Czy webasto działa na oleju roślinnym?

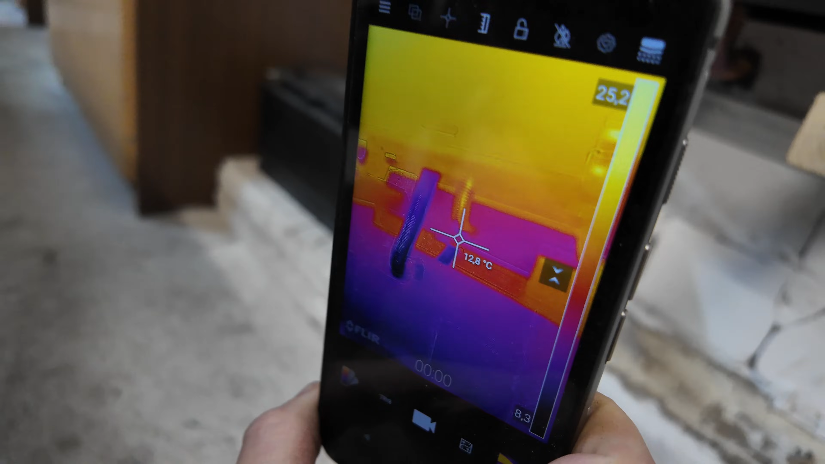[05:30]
On screen: spot 12.8°C
Nic tu się na razie nie dzieje.
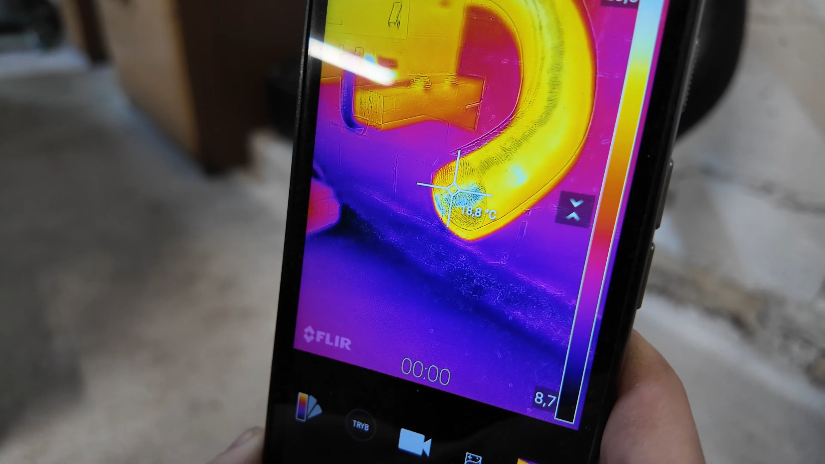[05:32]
Temperatura się coś podnosi.
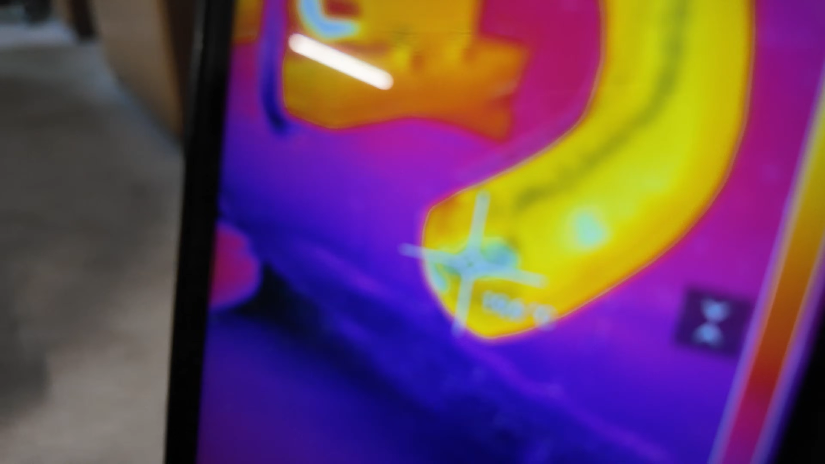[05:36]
Jakaś temperatura się pojawia na wylocie.
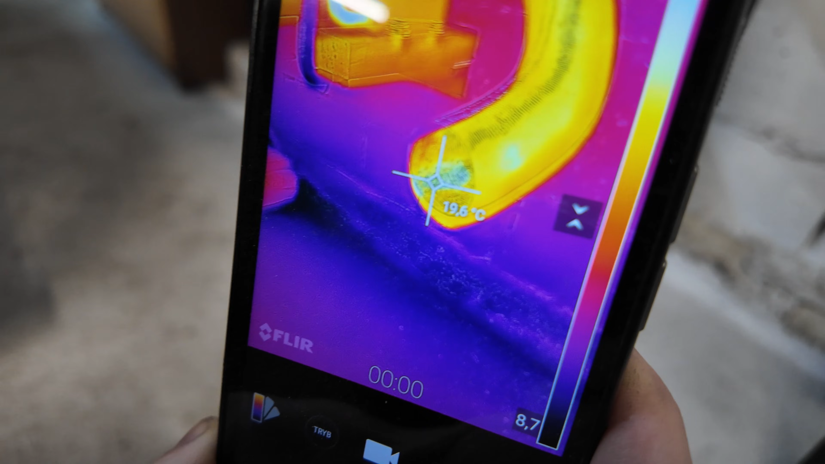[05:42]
On screen: spot 19.6°C
20 stóp. Słyszę, że zapaliło.
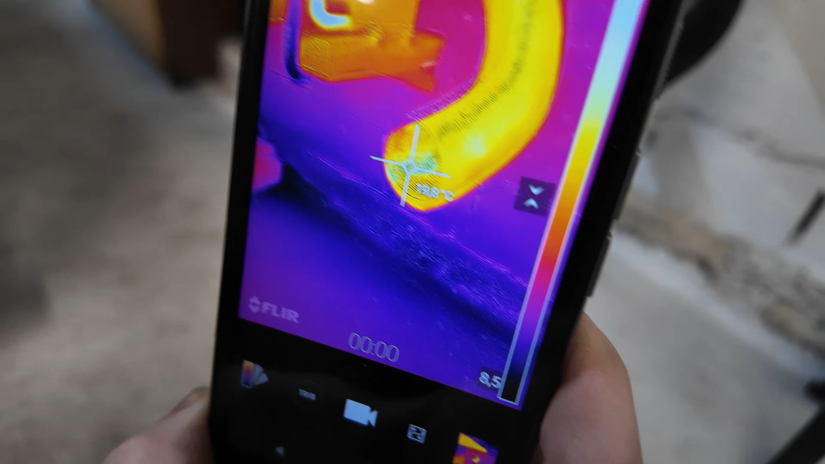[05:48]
Patrz. Wydech się podgrzewa. Widzisz? Temperatura rośnie.
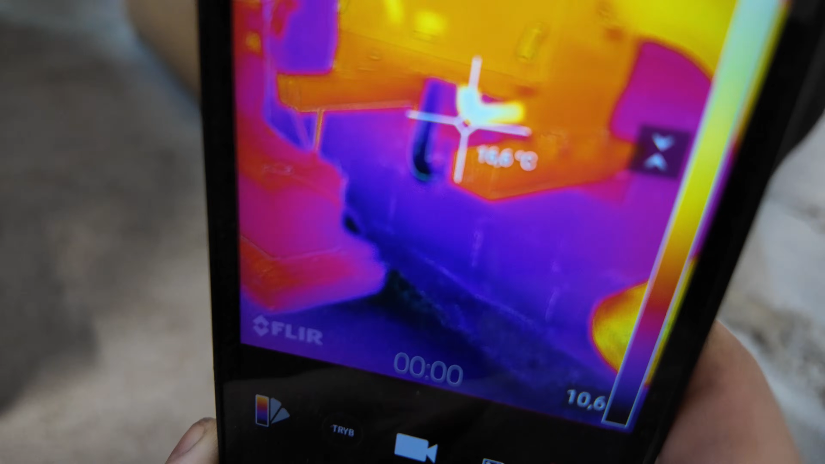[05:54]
Oddal, bo nie widać. Jest rozwiązany obraz. Tyno zapaliło. Bez kitu.
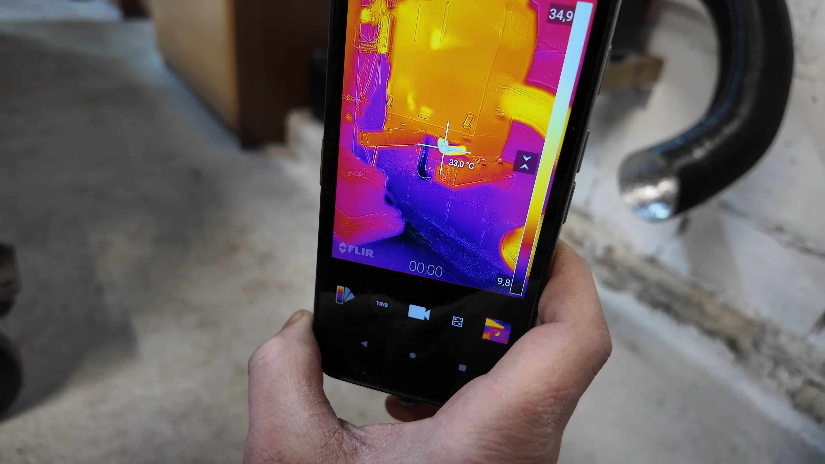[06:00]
On screen: spot 33.0°C
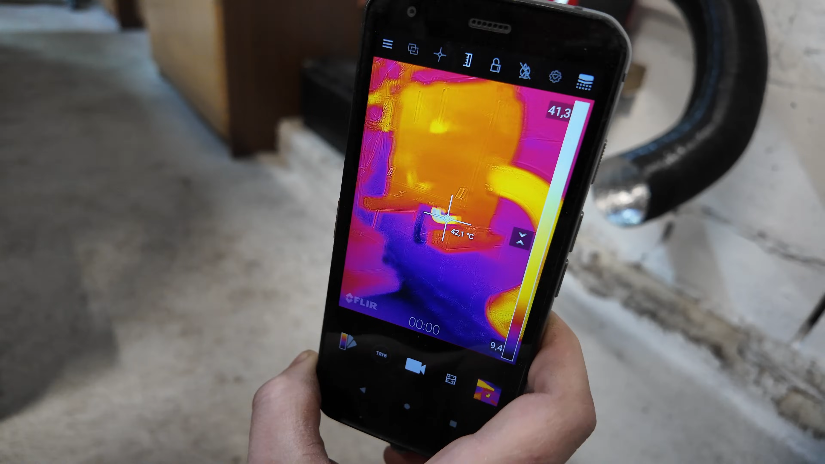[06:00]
On screen: spot 42.1°C
Ej, bez kitu zapaliło. Jest 40. 40.
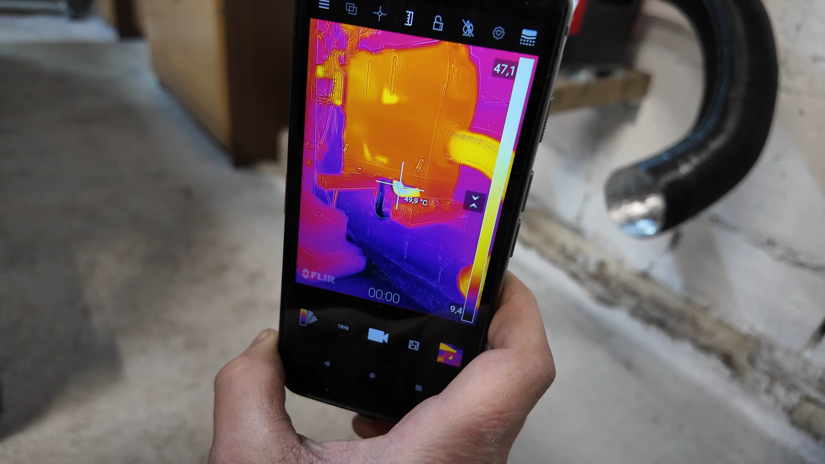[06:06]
48. 50.
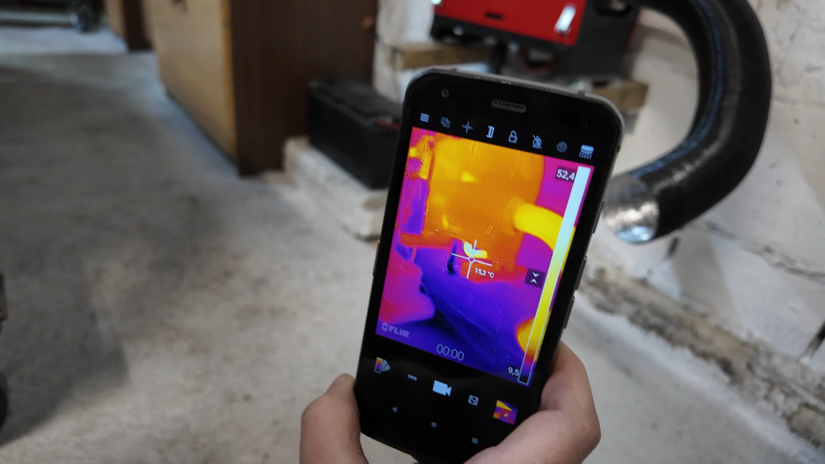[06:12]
Czyli działa. Tyno na wylocie. 24 stopnie. Na wylocie też się cieplej robi.
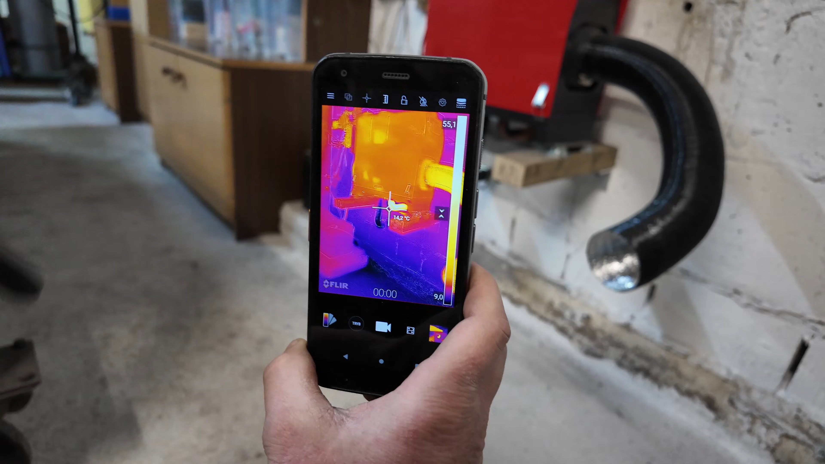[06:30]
Ponieważ w przewodzie paliwowym mogło też zostać trochę oleju napędowego.
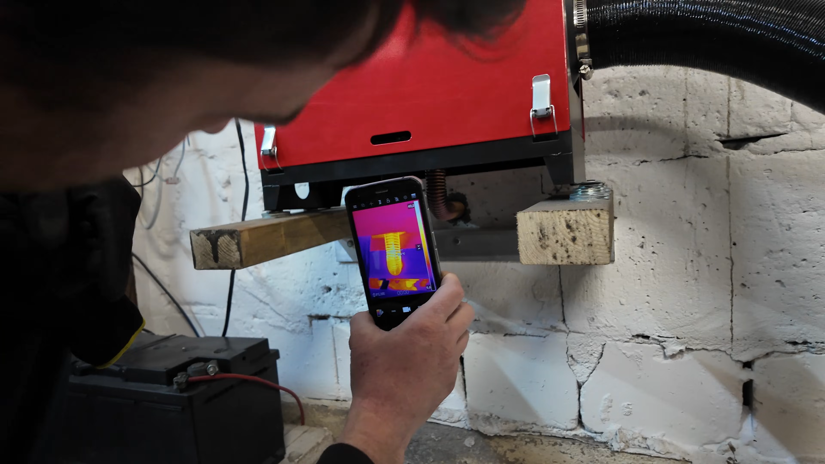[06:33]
Dużej temperatury na wydechu tu nie ma.
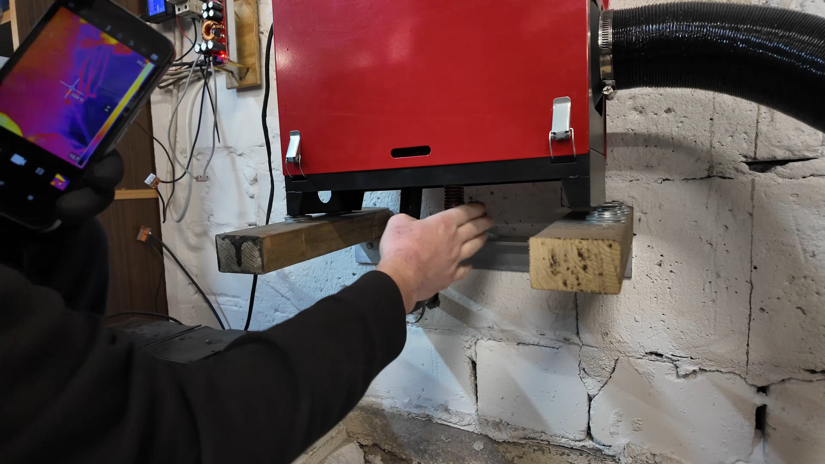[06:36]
Tak. No niestety. Ale na czystym oleju nie idzie. Będzie podejmowała próbę odpalenia po raz drugi.